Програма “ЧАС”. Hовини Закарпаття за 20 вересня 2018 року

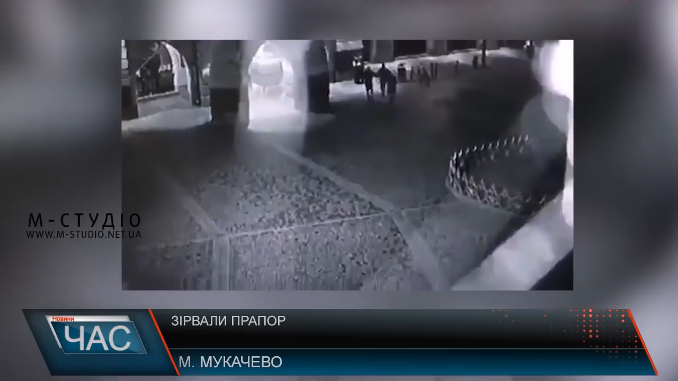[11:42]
Інцидент трапився вчора вранці. В поліції зазначають, мова йде виключно про майновий злочин. Чоловіків допитують. За фактом крадіжки, вчинене групою осіб, поліція відкрила кримінальне провадження за частиною 2 статті 185 Кримінального кодексу України.
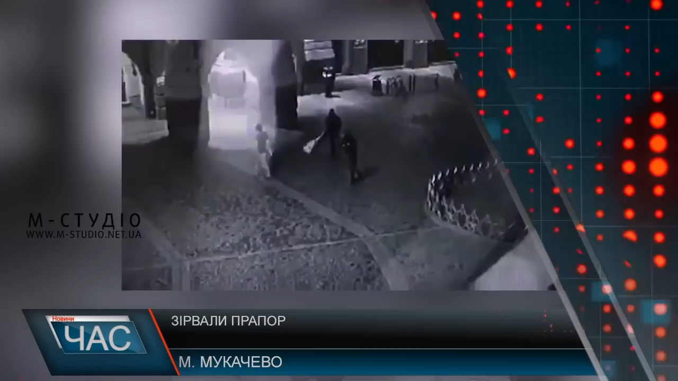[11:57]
Факту наруги над державним стягом на місці не зафіксовано, не на камерах зовнішнього спостереження, ніде нічого.